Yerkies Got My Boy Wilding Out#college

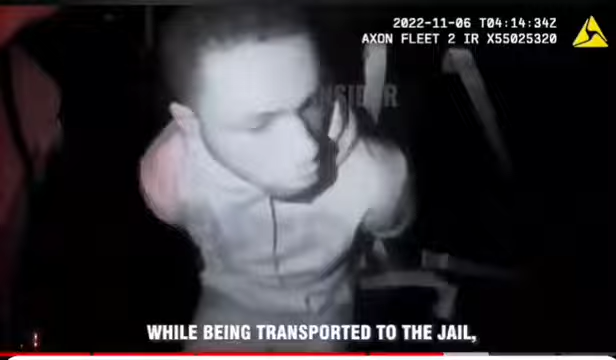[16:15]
While being transported to the jail, the male started rapping. Go back. Turn around. Spin around. Turn around. Look. Left. Hook. Hold on. I got that rook. Devin Booker on the James. Hold on.